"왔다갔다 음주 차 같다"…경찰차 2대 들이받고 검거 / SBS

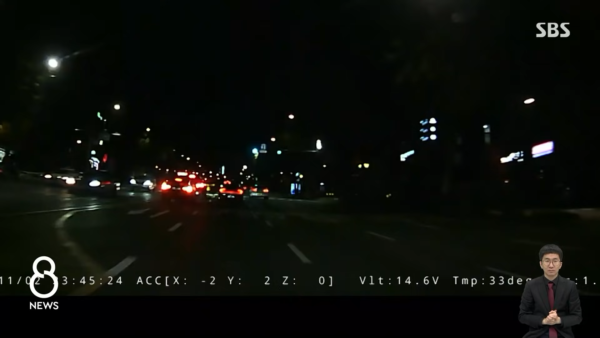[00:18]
어제 자정쯤 서울 관악구. 은색 BMW 차량이 빠른 속도로 달리던 차량을 앞지릅니다.